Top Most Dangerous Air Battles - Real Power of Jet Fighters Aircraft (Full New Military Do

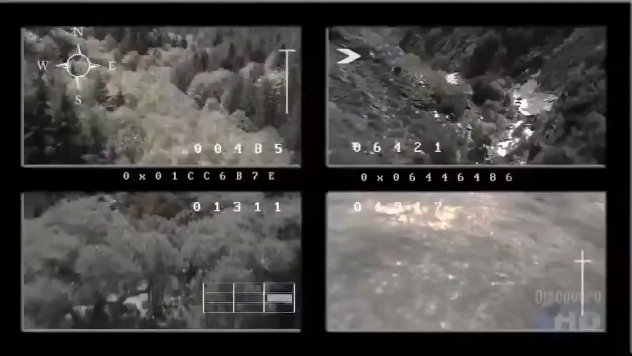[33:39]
so it has its own little eyes over the hill so it can see what's going on without putting itself at risk.
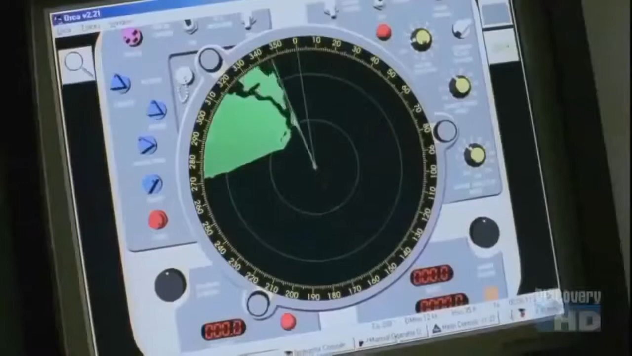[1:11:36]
Stealth technology was created to counter advances in radar.